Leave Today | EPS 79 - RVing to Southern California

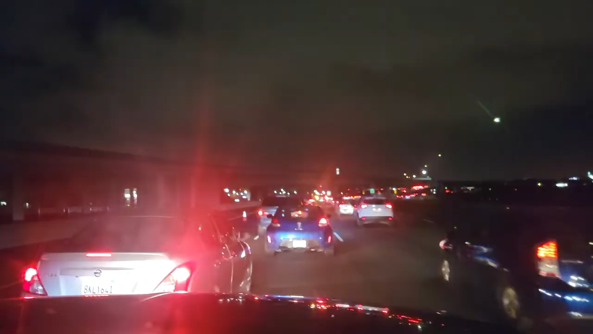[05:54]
it's a whole lot of gas traffic this is the lightest the traffic has been for the last hour but it says we're not going to get there till oh 2.20 now